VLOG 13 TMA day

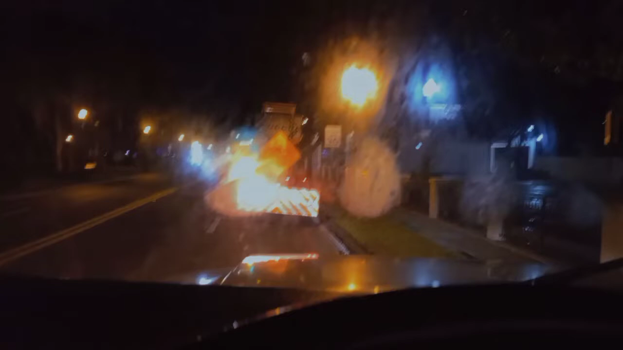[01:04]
is the way he has his truck right now is the exact same way my truck set up behind me it's very quiet road out here so nothing really much is happening but uh yeah this is how we set up for a small tma operation in a place like this
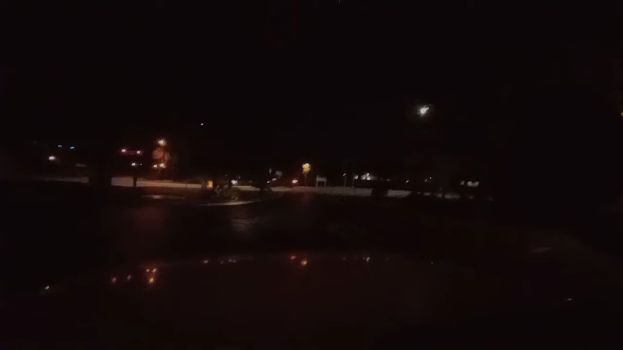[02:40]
I have my lights on and felt it will make it a little bit easier. So let's go get these signs out and go from there. Pulled off from the side here in this little tiny parking lot area so that way I'm out of a live lane so I can go pick up my signs.